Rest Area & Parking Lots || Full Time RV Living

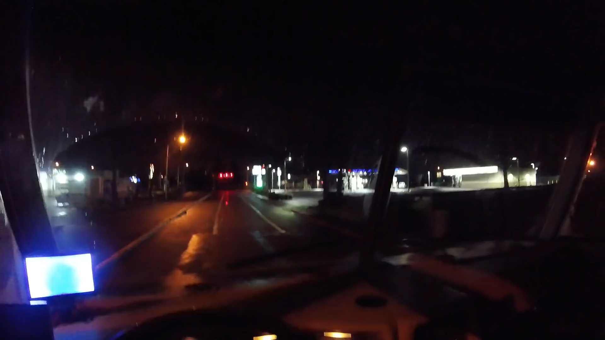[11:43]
Oh this road needs to be fixed so bad. So just relocating to the better part of town. It's going to be... Tomorrow is Saturday or Sunday. Either way it's the weekend. It's going to be busy in there. Going to head to another grocery store.